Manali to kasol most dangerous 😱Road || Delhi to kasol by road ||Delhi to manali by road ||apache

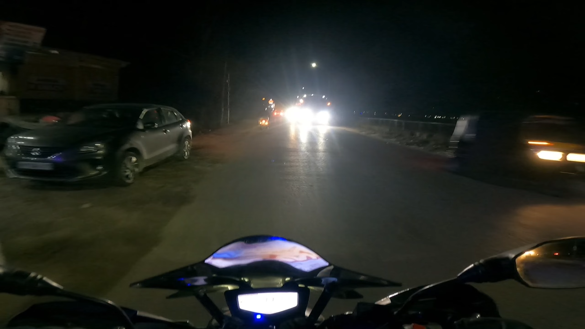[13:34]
सुन्दर नगर से हो चुके फिर से रुवाना और नौ बच गए और अब देखते हैं नेक्स स्टोप कहां लेते हैं डेड़ गंता तो यार कम सेम चलाएंगे बाइक चलाएंगे कम से कम और यहां से
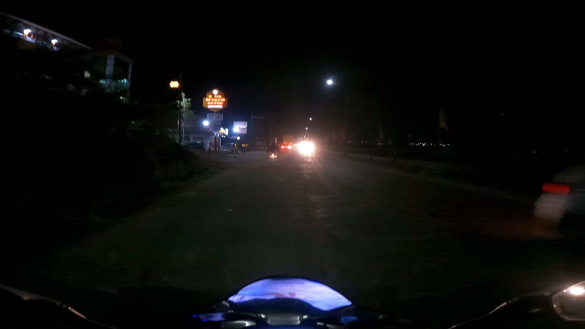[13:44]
बिलासपूर दिखा रहा है तो इस चालीस किलोमेंटर के असपास वकाथ 35 के असपास तो यह गंटा भी लासपूर लग जाएगा हमें और पहुंच जाएंगा
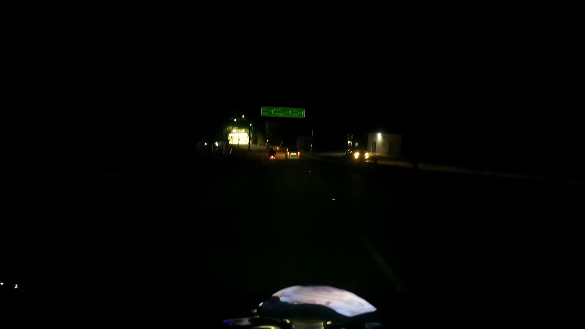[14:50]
चंदिगड रहा गया 130 km और सिम्लाद 110 दिखा रहा है 130 km रहा है चंदिगड और टरनल पर पांच आ गई
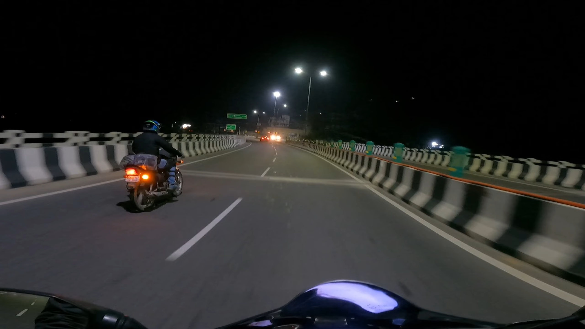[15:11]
चंदिगड दिखा रहा है 102 किलोमेटर सिम्ला के लिए सीधा और यहां से लेना हमने राइट राइट जाना भाई सब राइट
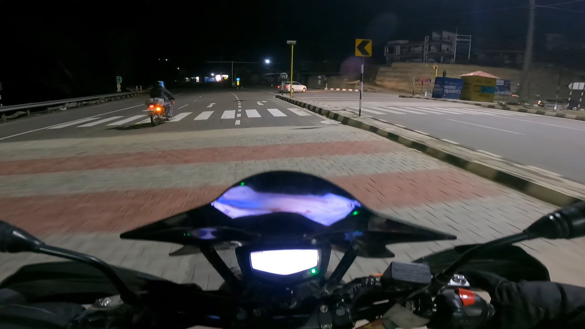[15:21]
लाइट और चंदिगड तक हुई लग जाएगा हमें अभी दो गंटे और वही दस बाराव जिगास पास चंदिगड पहुच जाएंगे तो आगे दो दो टरनल
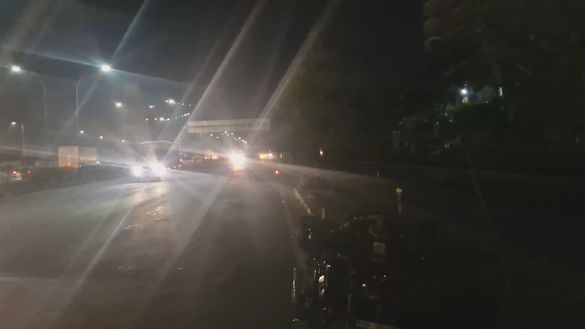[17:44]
सोहन जी फाइनली पहुंच गे मोहाली सोहाना के असपास और होमलैंड की मिल्डिंग है यह देखो